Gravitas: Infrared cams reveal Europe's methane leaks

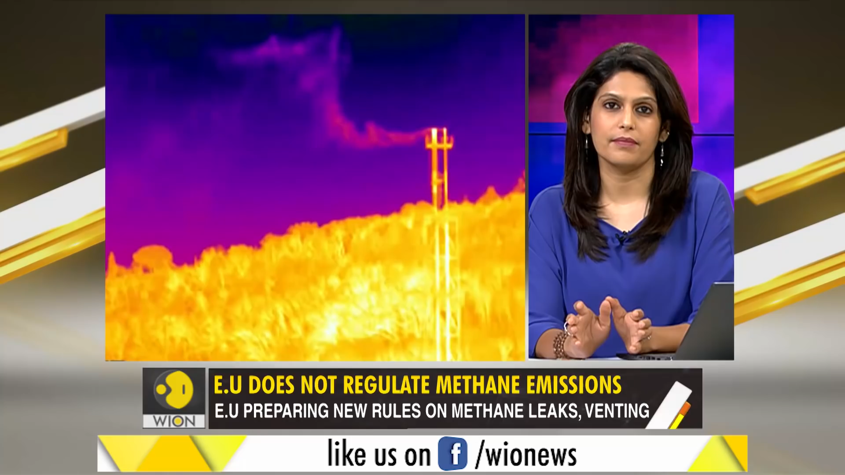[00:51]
Do you see the difference? Do you notice the steady stream leaking from the pipes?
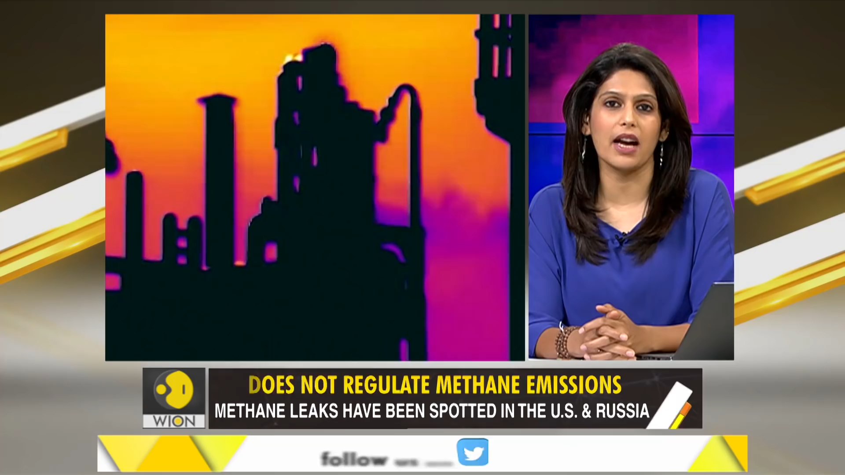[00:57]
This is methane, the second biggest cause of global warming.